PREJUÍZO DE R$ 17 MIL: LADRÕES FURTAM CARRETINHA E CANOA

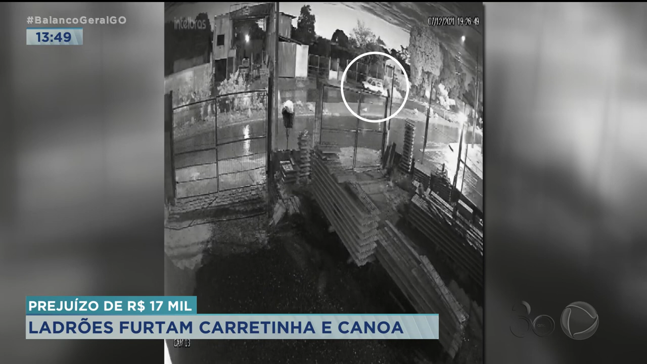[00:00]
Tudo aconteceu por volta de 7h30 da noite, era uma terça-feira. Repare este carro branco, parado do outro lado da rua. Pouco tempo depois, o veículo sai. Logo atrás, uma carretinha com uma canoa dentro. Nós viemos ao local onde ficava esta carretinha.